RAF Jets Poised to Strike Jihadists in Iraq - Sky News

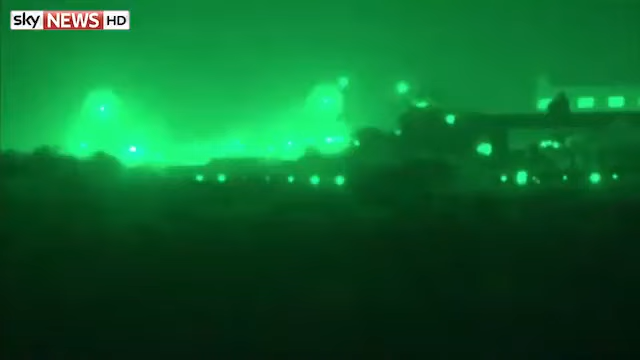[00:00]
The stillness of this RAF base will soon be broken. The military strategists here will choose their moment.